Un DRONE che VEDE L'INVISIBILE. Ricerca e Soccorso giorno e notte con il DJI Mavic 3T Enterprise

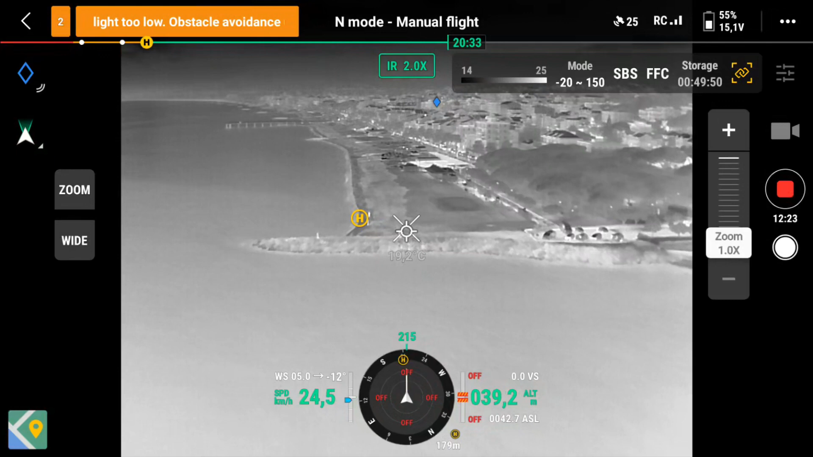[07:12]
di temperatura tra il target che stiamo cercando e l'ambiente circostante questa camera termica ha un'ottima sensibilità termica sotto
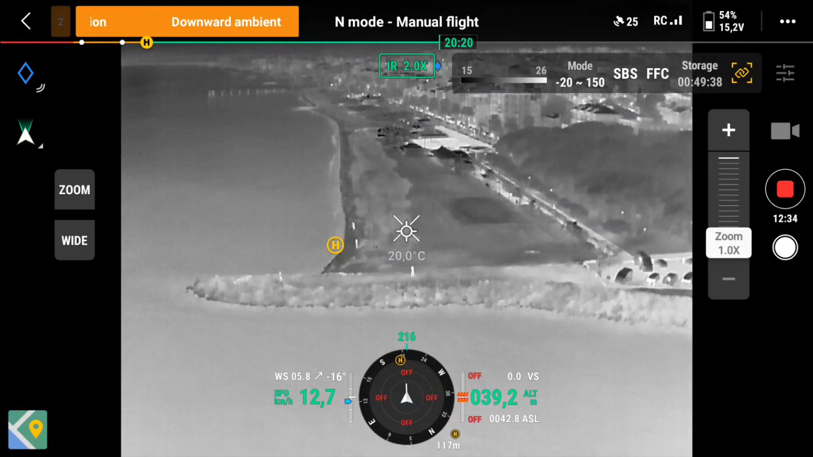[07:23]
On screen: spot 20.0°C
i 50 millikelvin quindi riesce a individuare differenze di temperatura
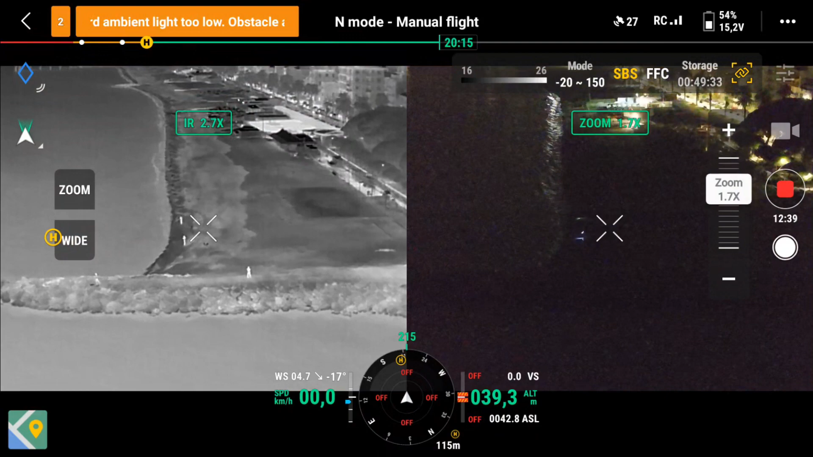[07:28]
di 50 millesimi di grado in questo caso ho utilizzato la palette hot white che
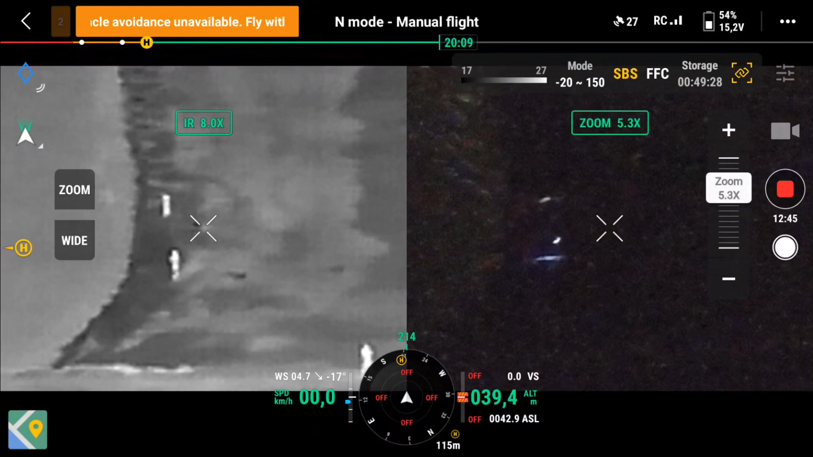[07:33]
è una di quelle che preferisco e vedete che ho già individuato delle persone
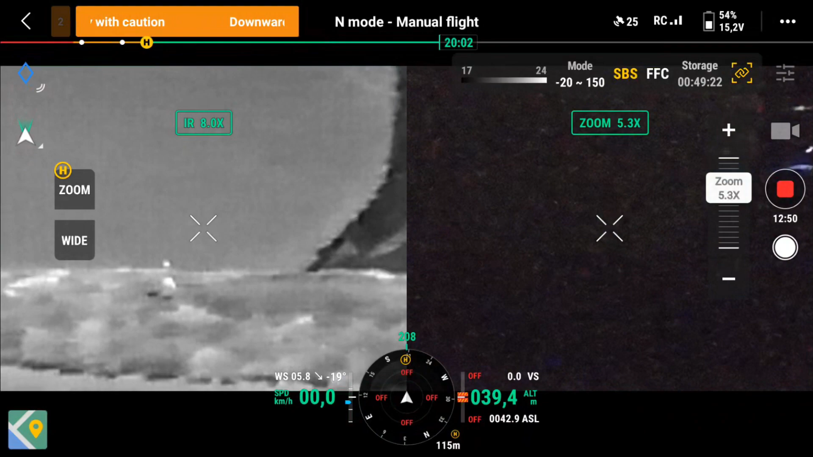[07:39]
sono a più di 100 metri dal punto ohm e il drone si pilota
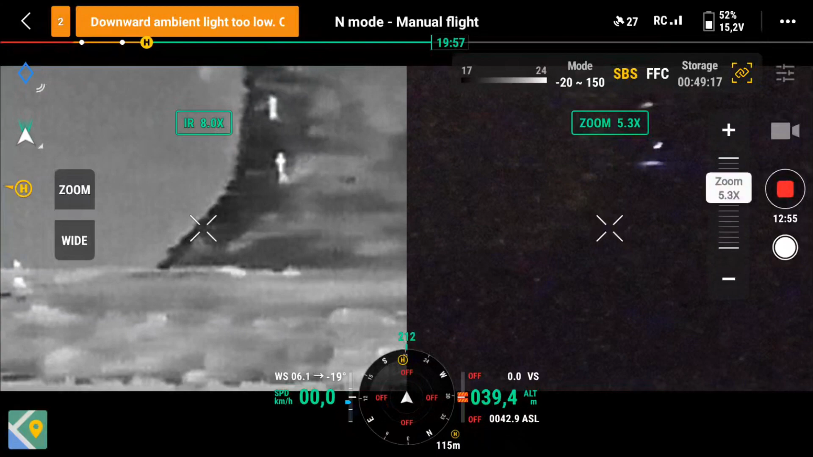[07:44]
tranquillamente a vista perché le luci di navigazione permettono il pilotaggio a vista
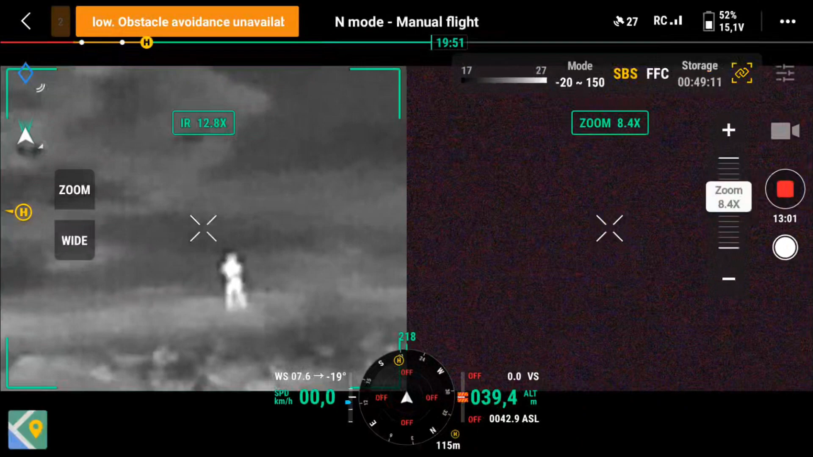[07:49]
tranquillamente in questo caso può essere utilizzato in condizioni a 2
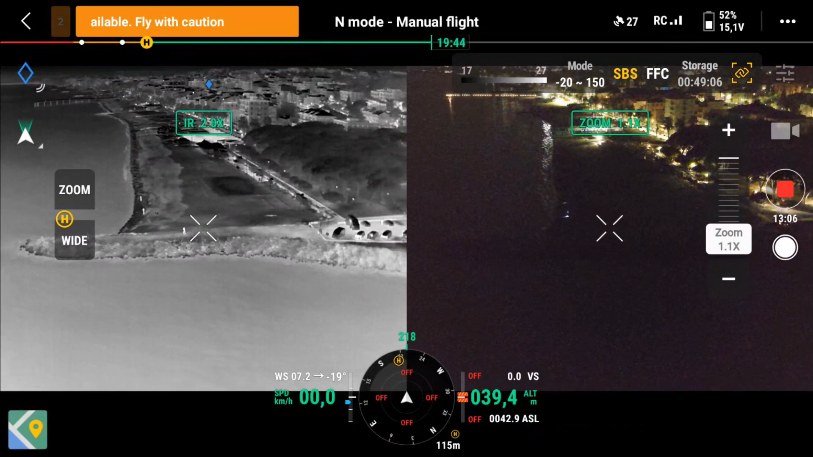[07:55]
quindi 50 metri di distanza dalle persone non informate oppure
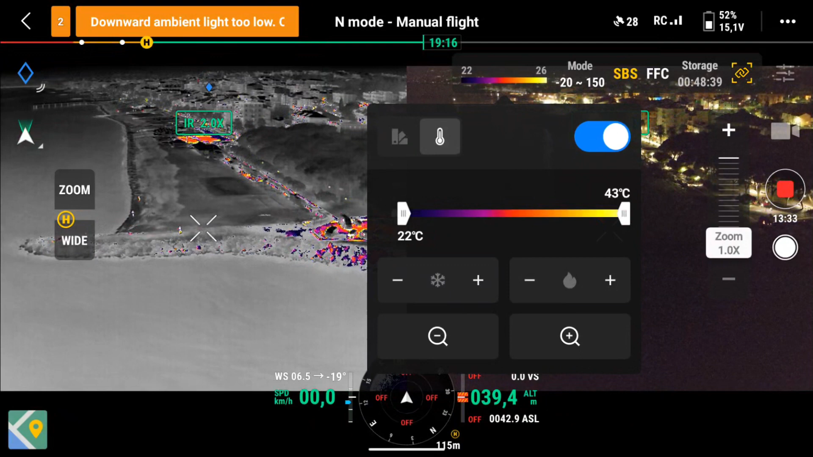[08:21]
On screen: scale bottom 22°C
sora autorizzazione che ovviamente deve rilasciare enac comunque chi utilizza questi mezzi per la ricerca e soccorso è a conoscenza degli aspetti regolamentari quindi
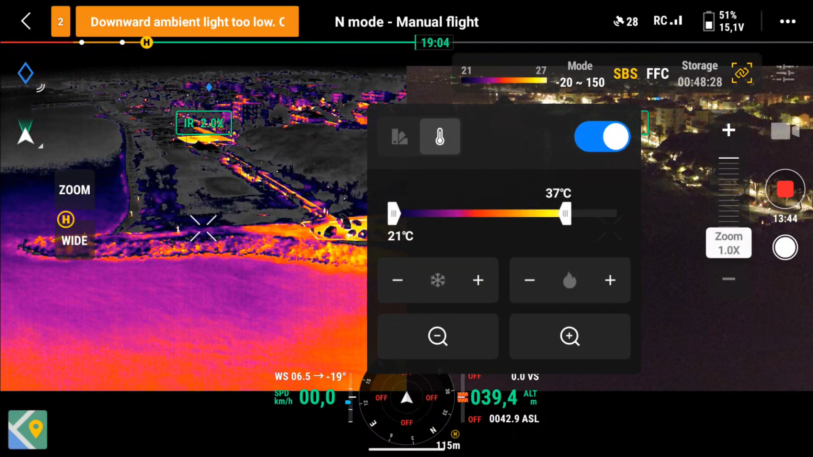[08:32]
non mi dilungo troppo insomma scegliendo la palette e sintonizzando eventualmente temperature si riescono a fare cose egregie con questa termocamera nell'ambito ricerca e soccorso
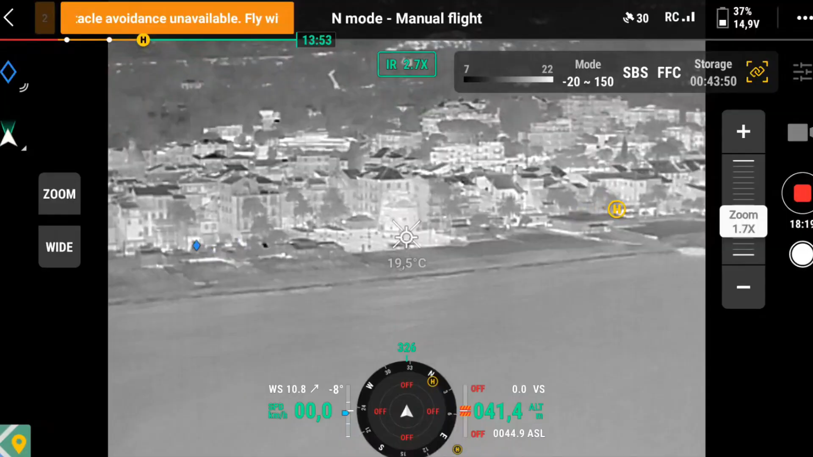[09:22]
On screen: spot 19.5°C
siamo sempre con la termocamera palette white hot e guardate qua si vedono le persone sul molo
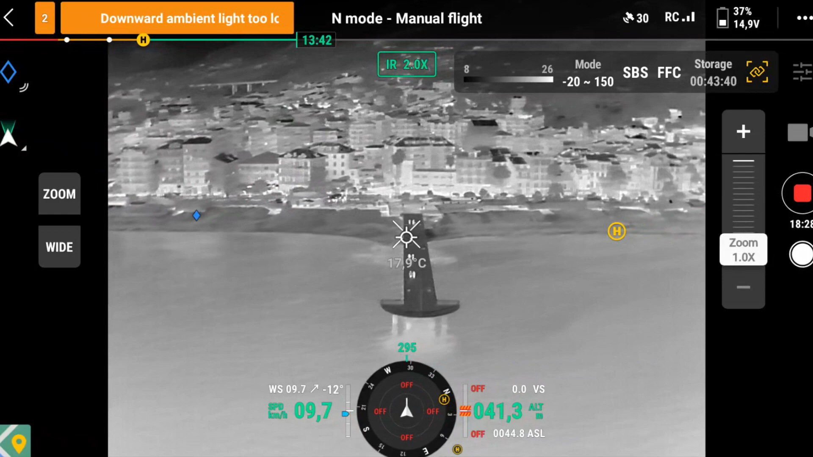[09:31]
ma la cosa interessante molto interessante è che queste persone
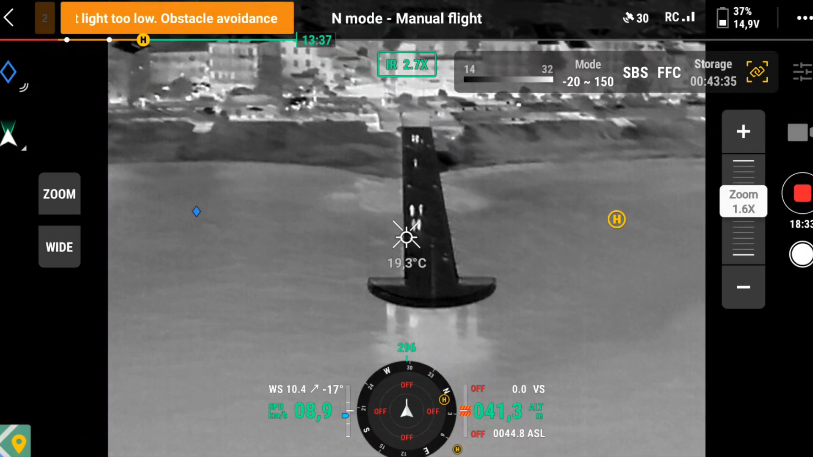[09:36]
On screen: spot 19.3°C
si vedono con la camera termica però se io switcho sul
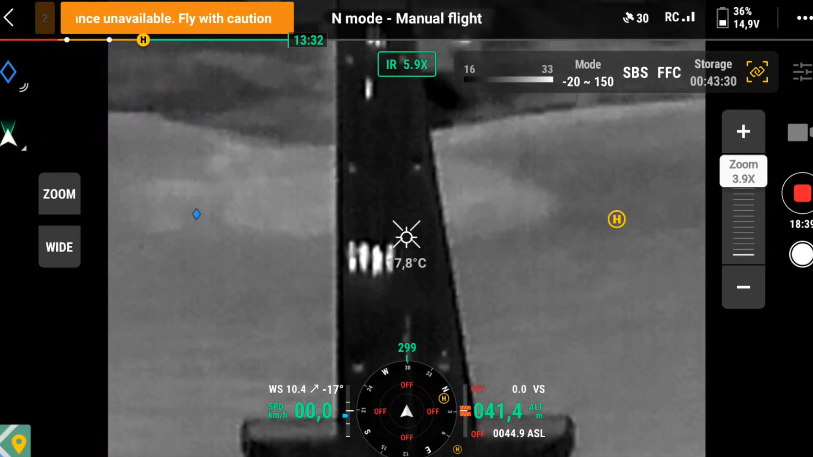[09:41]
visibile non le vedo più si vedono soltanto con la camera termica guardate sembrano invisibili non
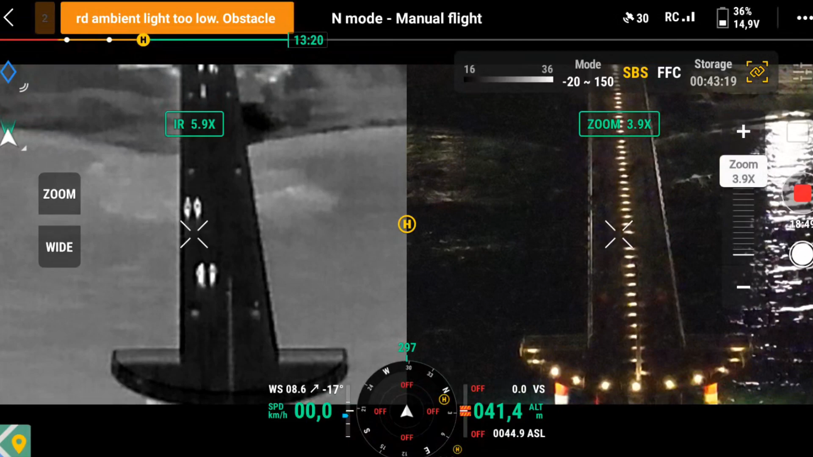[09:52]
si riescono proprio a vedere anche se ingrandisco non si riescono a vedere ecco adesso a 7x qualcosina
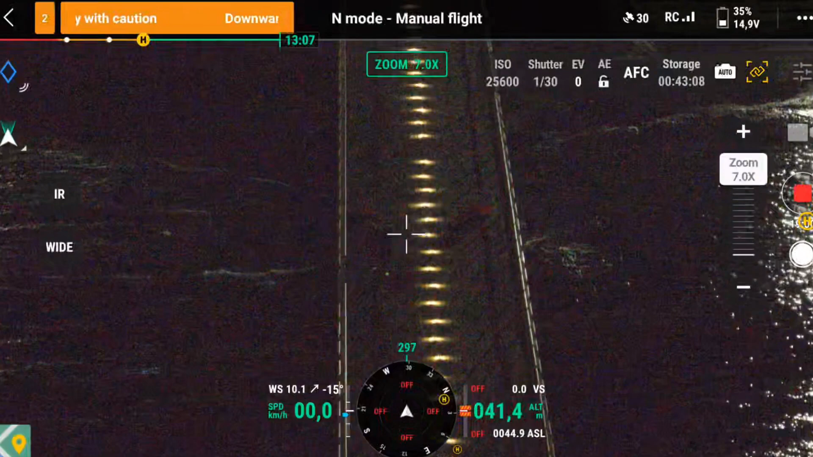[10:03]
che si muove si riesce a vedere però guardate che differenza tra
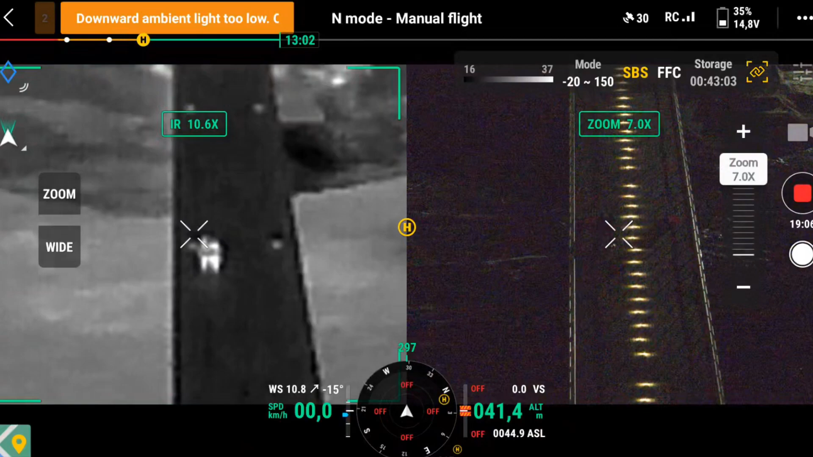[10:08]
l'altro la camera termica adesso ha uno zoom 10 perché è attivo il link
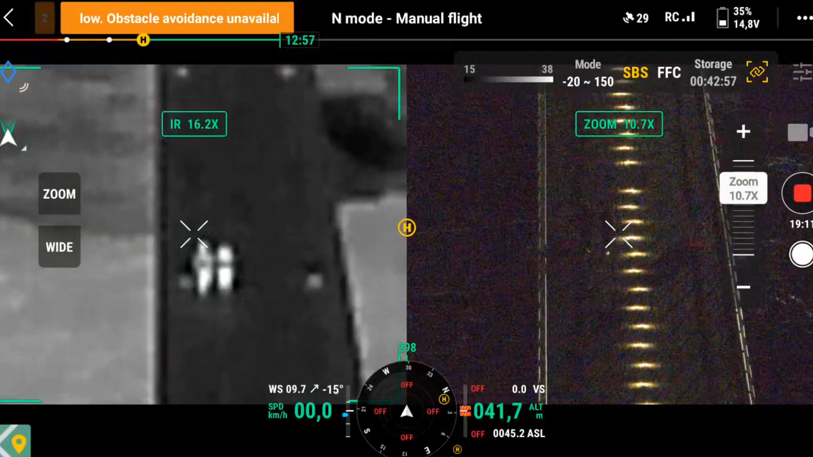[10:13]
dello zoom in modo da confrontare allo stesso livello di grandezza le due immagini queste
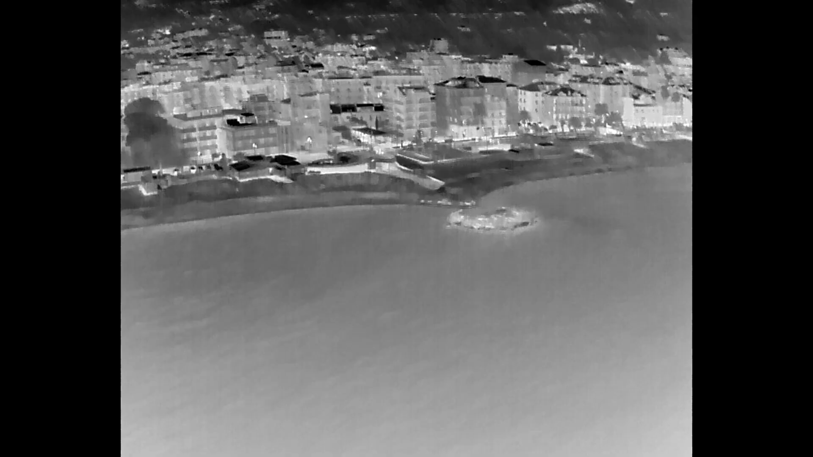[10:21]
sono le immagini registrate dal
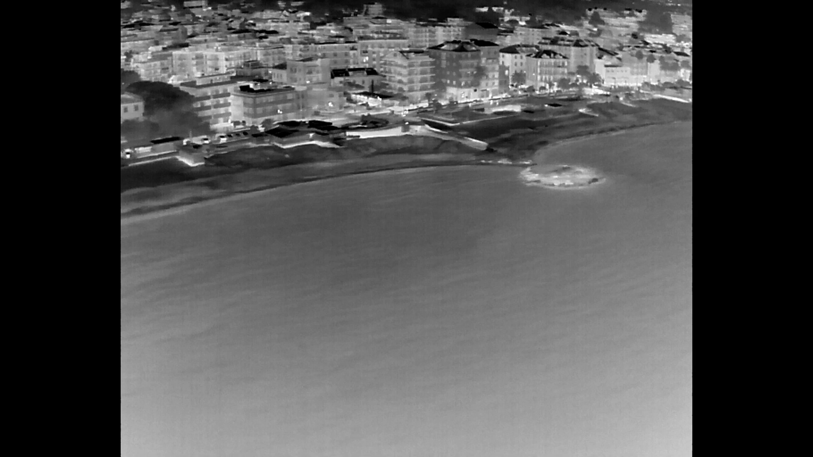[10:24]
drone su sd card perché le immagini che abbiamo visto fino adesso sono quelle ricevute sul radiocomando djrc pro enterprise naturalmente ho voluto fare così perché
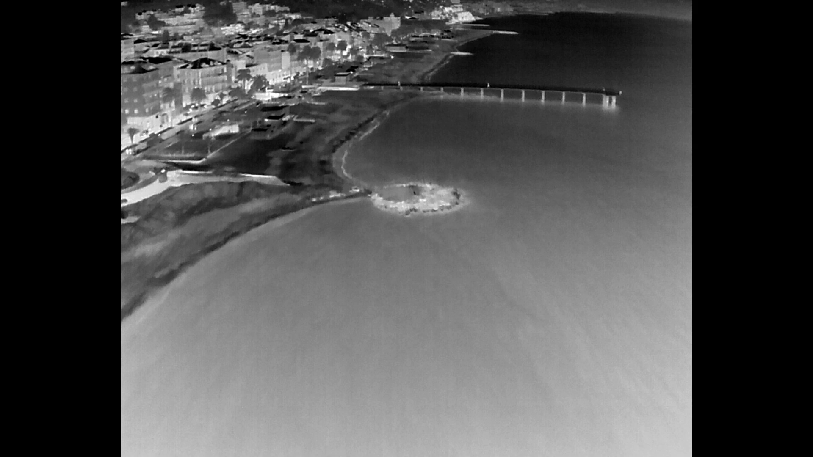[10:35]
quando si fa ricerca soccorso quello che conta è l'immagine in real time
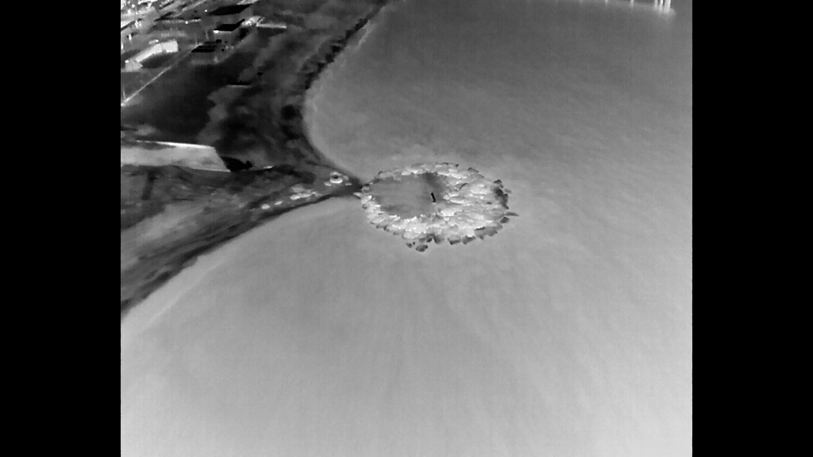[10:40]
immagine come abbiamo visto molto definita e il video di ritorno